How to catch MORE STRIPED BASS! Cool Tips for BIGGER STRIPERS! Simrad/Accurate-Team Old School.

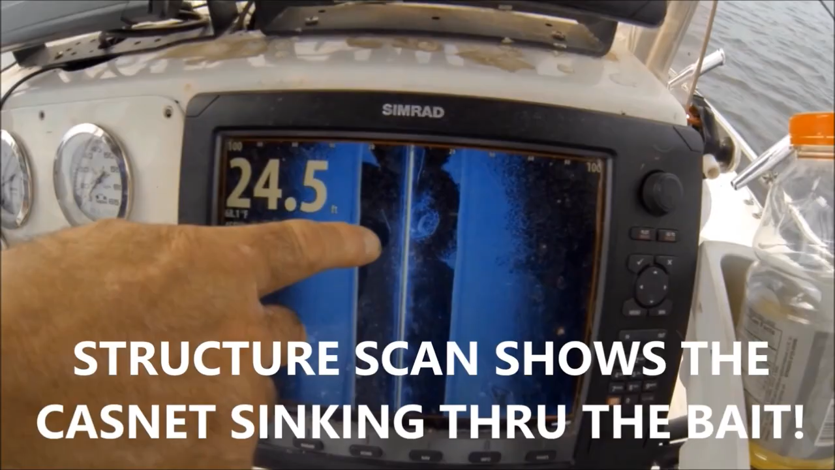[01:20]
On screen: depth 24.5 ft
Right there. Oh, there's like a big shoal right beneath us. You know what, did you get him?
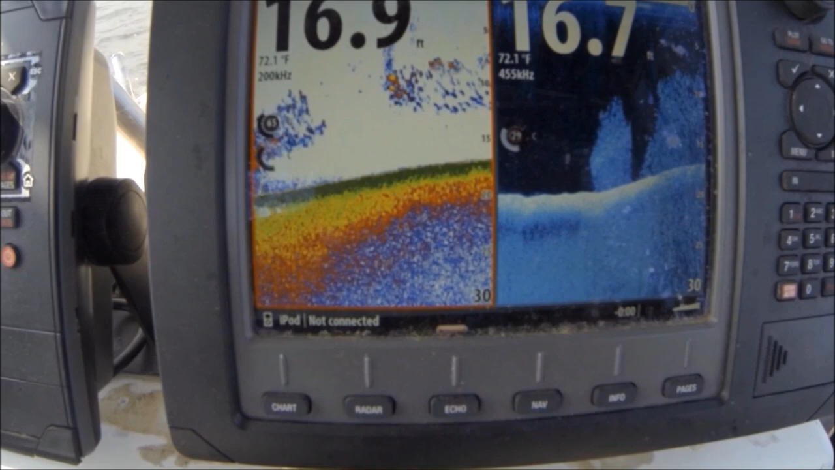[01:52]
On screen: water 72.1°F
We're looking for a place to start striper fishing. I'm gonna show you what we're looking for. We're looking for shallow water close to deep water.
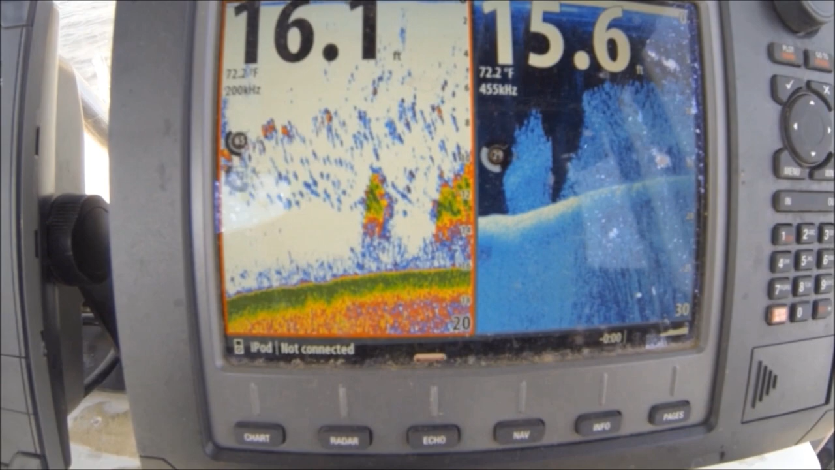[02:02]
On screen: water 72.2°F
You can catch these fish in 3 feet of water as long as there's deep water nearby. You can see that's all bunker.
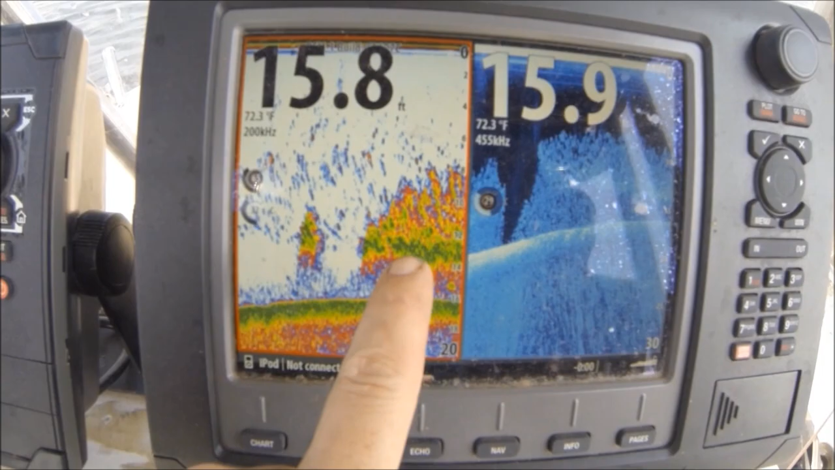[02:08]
On screen: water 72.3°F
That's all about 8 to 12 inch menhaden. You see it on the structure scan left and right.
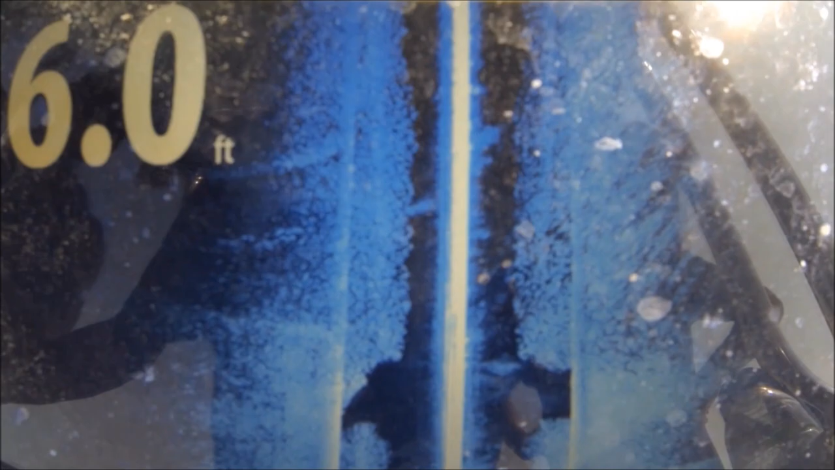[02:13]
And we're looking for an anomaly here, some kind of hump, a ridge, anything that breaks up into shallow water.
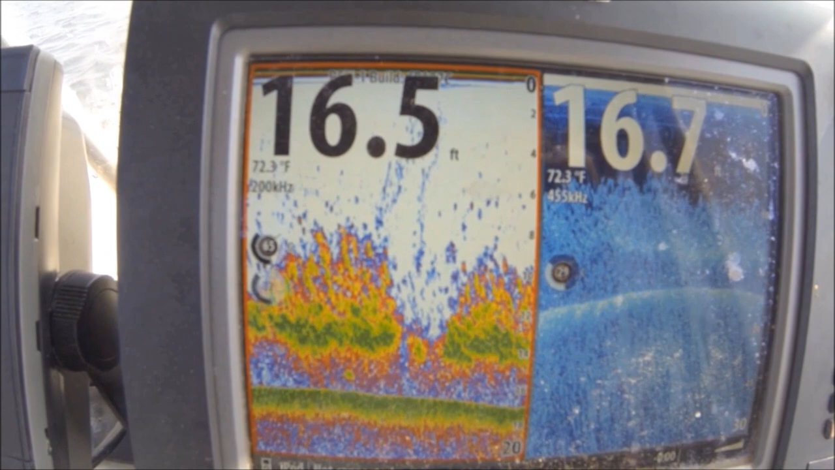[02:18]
On screen: water 72.3°F
Nice 17 feet of water. So we know we got some deep water here. There's a channel not far. It's got 35 feet in it. And there's a hump right here. That is all bait.
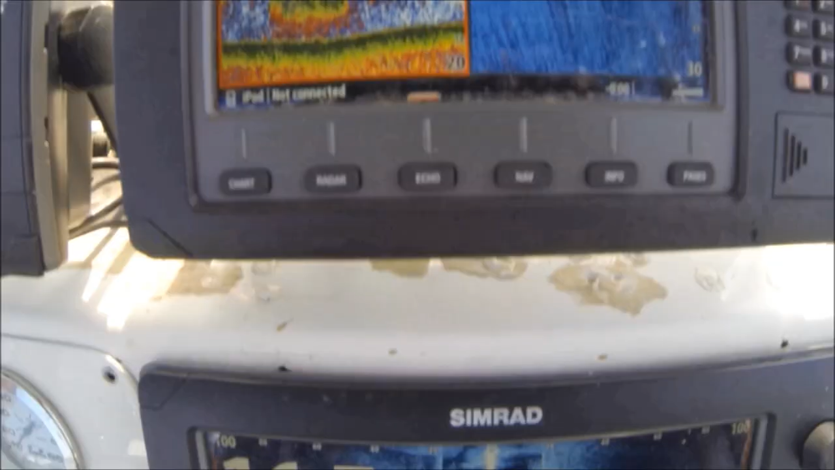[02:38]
That is all bunker.
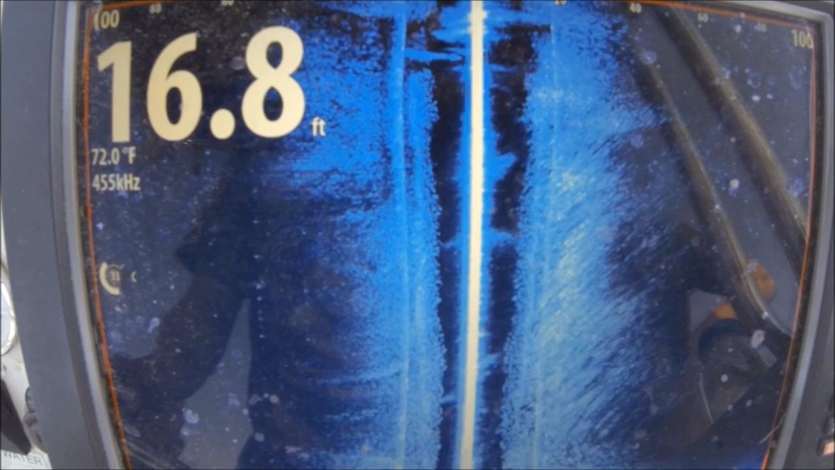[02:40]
On screen: depth 16.8 ft, water 72.0°F
You're gonna start to see it come up right here.
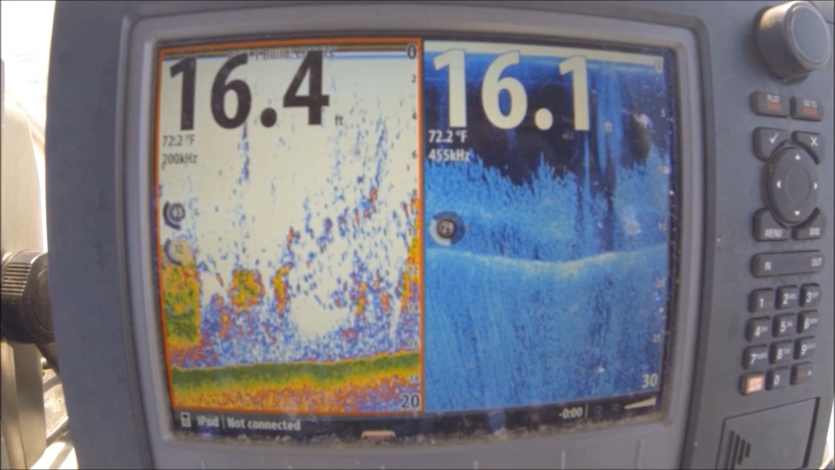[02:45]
On screen: water 72.2°F
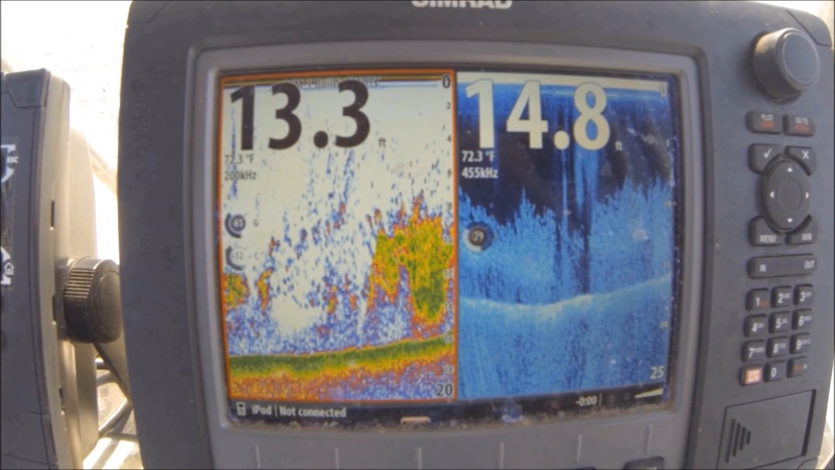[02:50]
On screen: water 72.3°F
Coming up to about 10 feet. And what we'll do is we'll drop the front anchor right on that hump, and the rear anchor is going to go into deeper water.
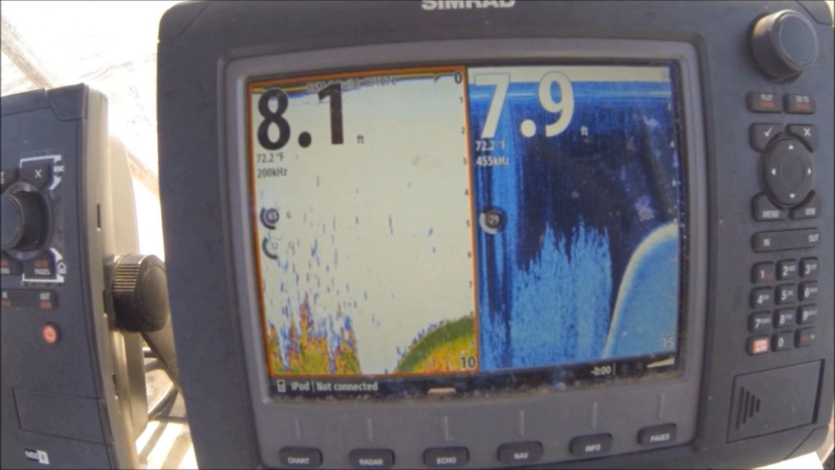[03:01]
On screen: water 72.2°F
So that's what we look for.